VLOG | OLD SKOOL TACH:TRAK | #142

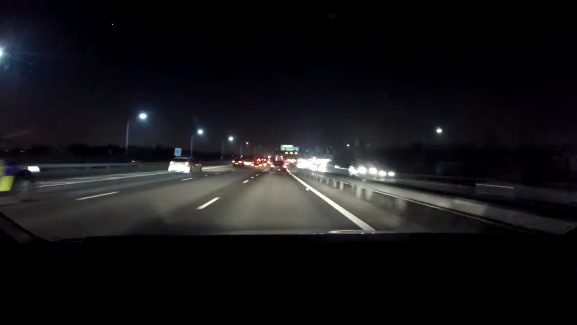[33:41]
I expect it'd be worse actually, because I had an anchor on back there, because it just all come to a grinding halt. So we're toogling on through now. If it goes like this, it ain't too bad. Normally up at the next junction, it gets rammed up as well with all the stuff coming out of Portsmouth. Actually, this ain't too bad. It all normally gets nailed up here. Look, we're flying now, 65 mile an hour. Too bad for this time, and I know where it's going to get nailed up though,
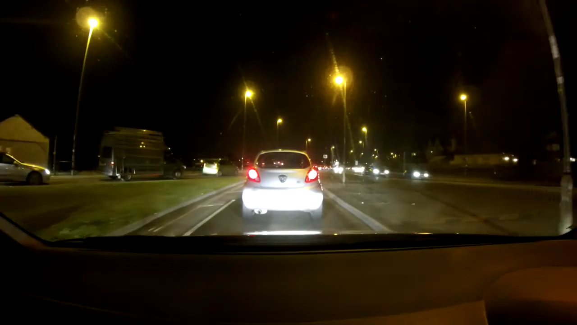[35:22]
I suppose you locals would know that. But, and we got to this roundabout up here because we want to filter in a little bit further on. People won't let it filter in, so it's best to spin round the roundabout than they've then got to let you in, haven't they? What's going on there? Like? Oh, they're in a hurry. Where's all the traffic gone? What's going on here?